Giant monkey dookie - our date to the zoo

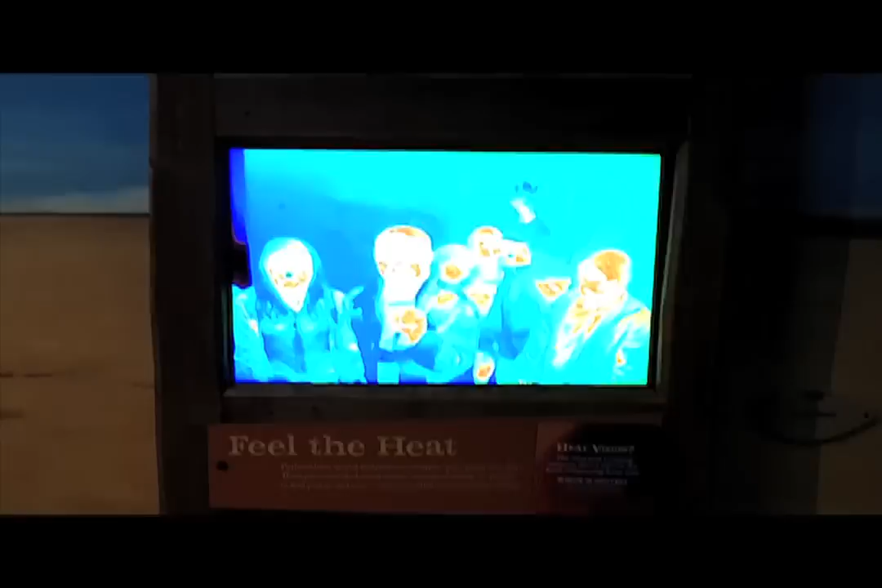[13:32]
Look at my nose, it's cold. Well, what? I have a hotter face than Allison, it's official.
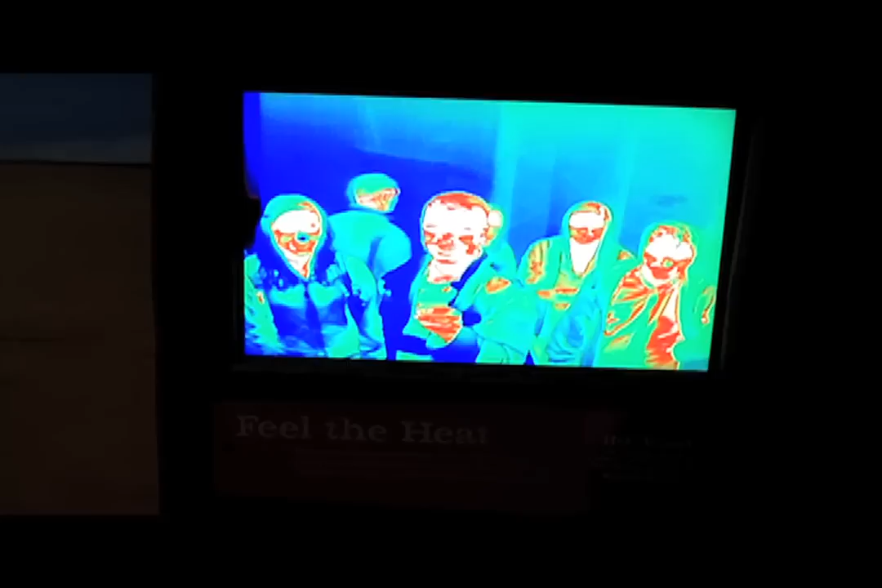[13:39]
My nose is really cold, it does feel cold too.
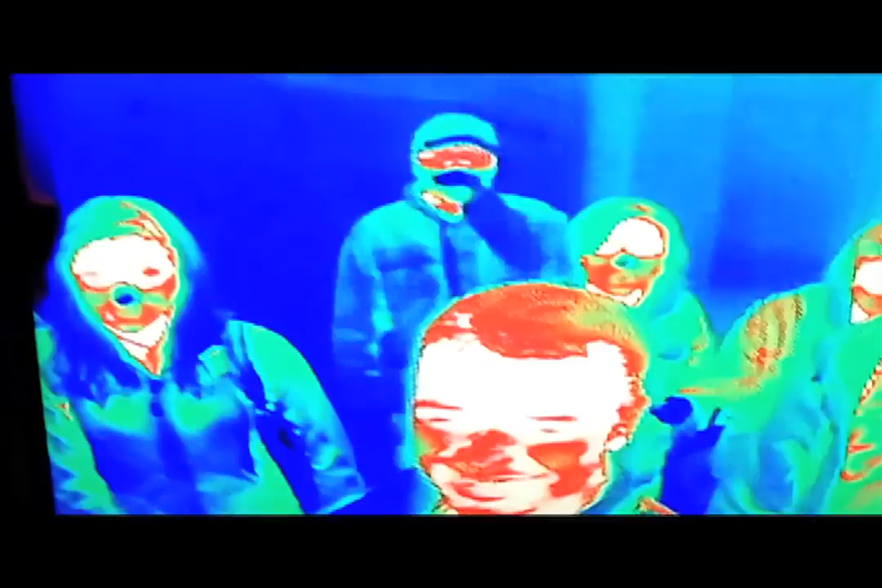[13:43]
Don't be jealous that I have a hotter face than you. Yours is like bright red. Yeah, and your nose is really.